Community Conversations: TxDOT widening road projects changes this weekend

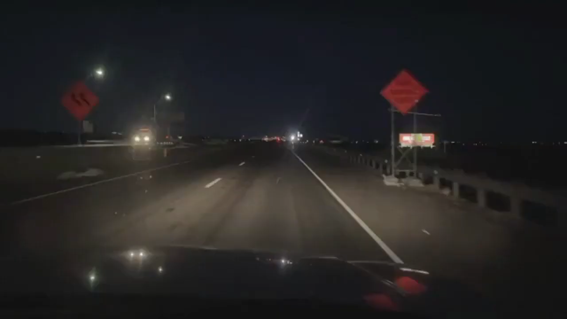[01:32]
We have video that was taken this morning. That section opened up to two lanes. That means drivers now have more space to travel.
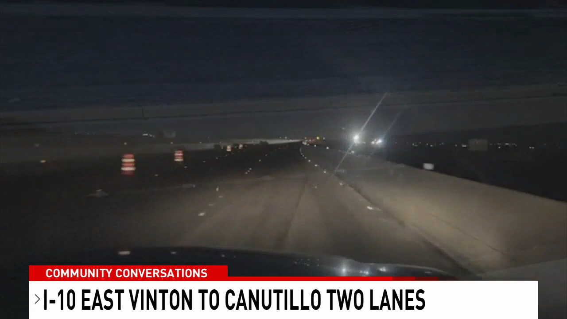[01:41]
That area went down to one lane so crews could begin work on the Los Mochis Interchange. Now, work continues on that future bridge and an Arroyo Bridge nearby. So watch for crews in the area. We also have some ramp changes beginning tomorrow morning.